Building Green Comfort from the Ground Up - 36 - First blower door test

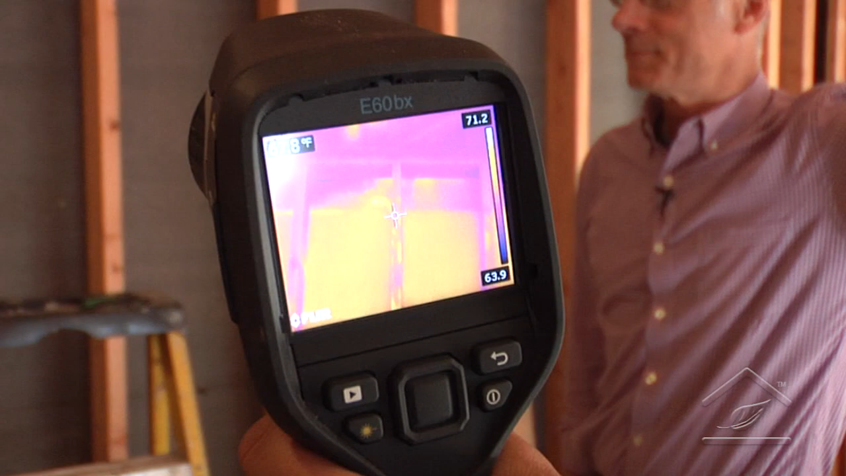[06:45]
vision do you have Paul do you have his hand print up there so
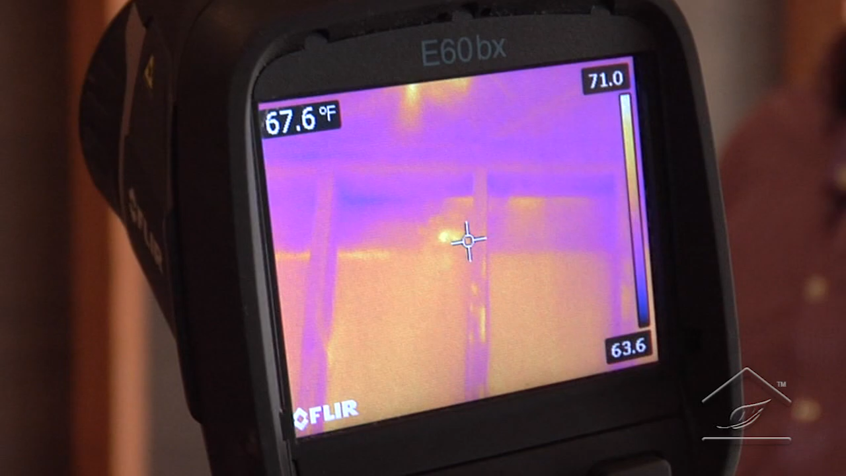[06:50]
On screen: spot 67.6°F
if I put my hand right up here and I just
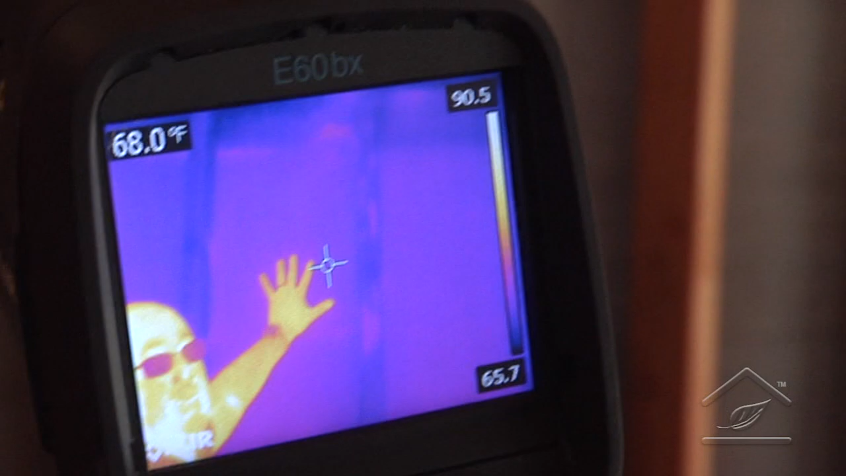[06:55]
On screen: spot 68.0°F
take it away next you can see a hand
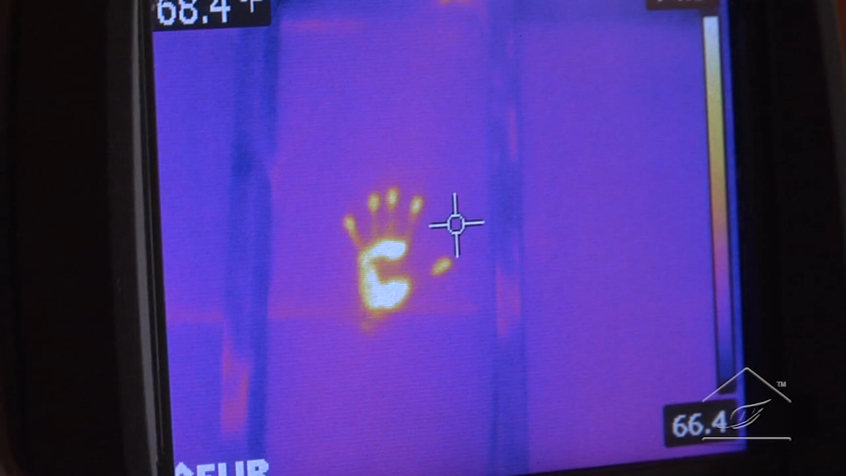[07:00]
print so a very sensitive so we're looking for air leakage
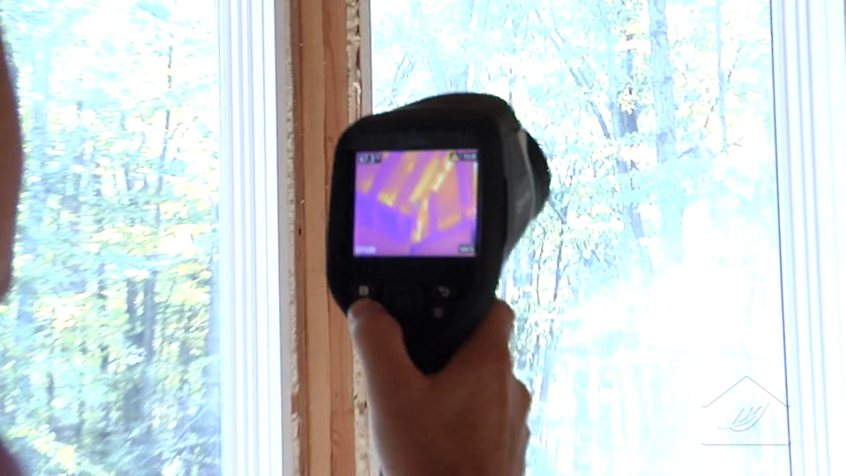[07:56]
really picking up a lot of air striations all right and the seam right above yeah right there
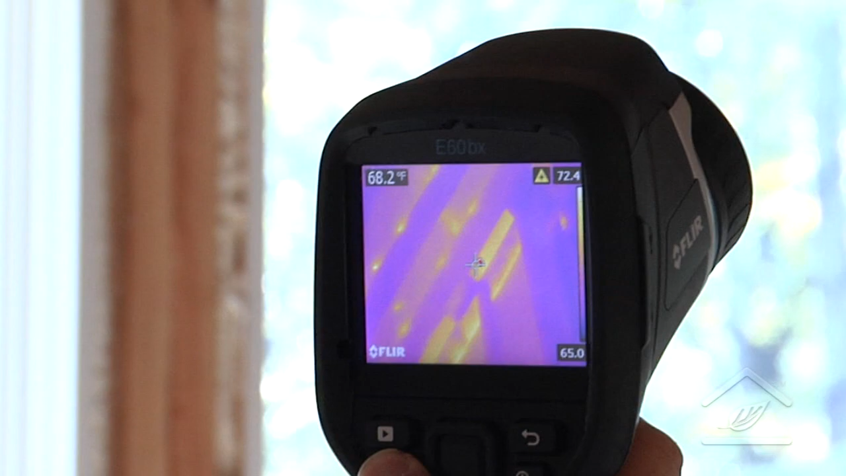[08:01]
On screen: spot 68.2°F
so that you can see the you know the pieces and parts which is you know some of this
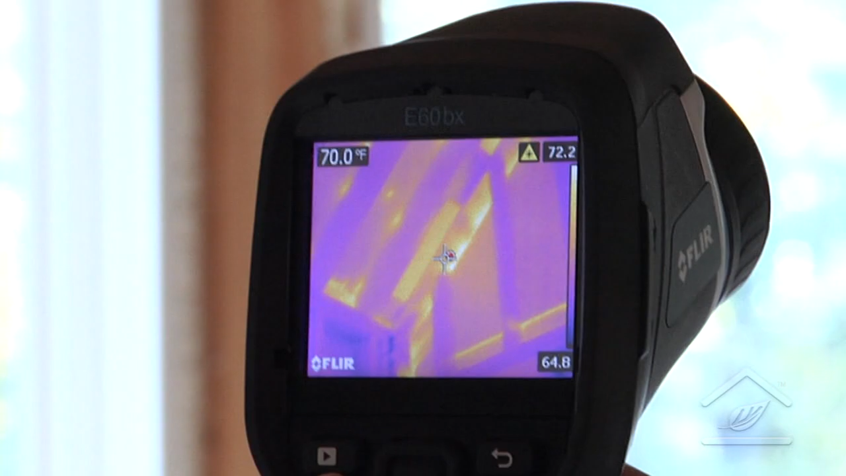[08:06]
On screen: spot 70.0°F
you're just discerning between thermal right and airstream
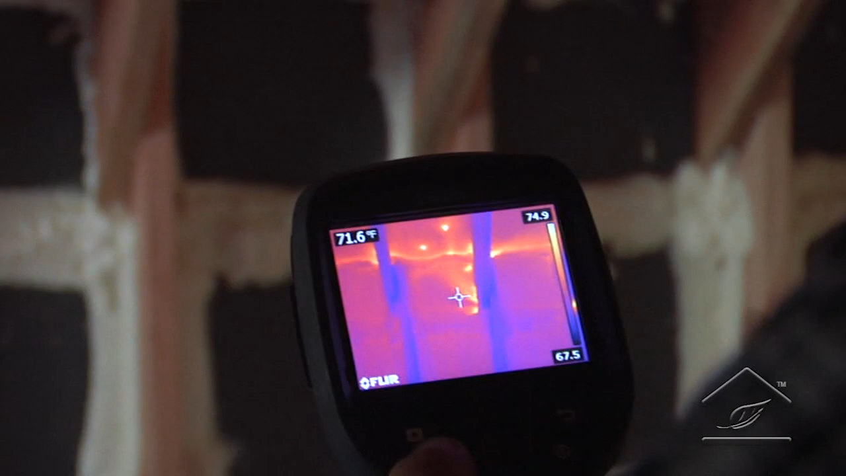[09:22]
On screen: spot 71.6°F
there's a minimal amount of foam that you put in right here we're getting some
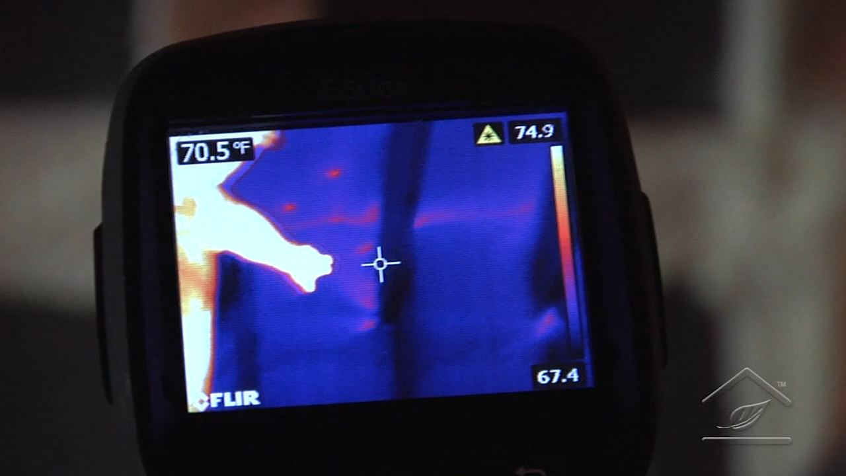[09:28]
On screen: spot 70.5°F
some movement I can actually feel it right whereas this one here is